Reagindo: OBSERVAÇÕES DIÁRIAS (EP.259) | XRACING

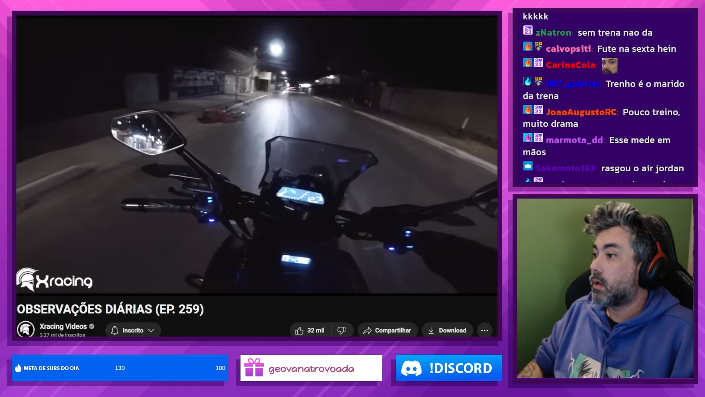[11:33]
Ué Ué, é acidente? Ou é bebedeira?
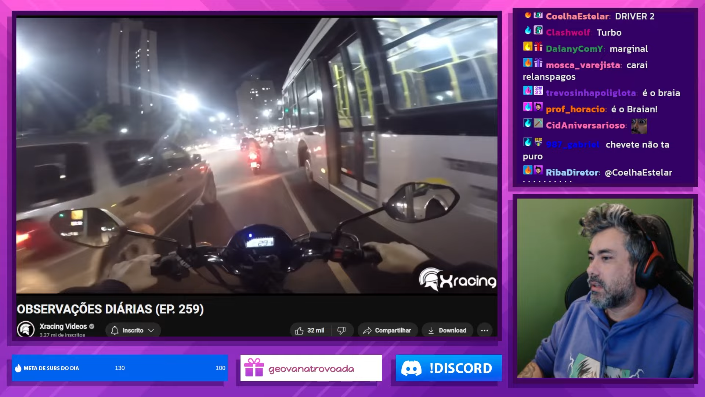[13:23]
Ali já era perto de casa Aquele ali, hein? Olha Caramba Caramba Caramba Que branca De embreagem Ué 2000 2000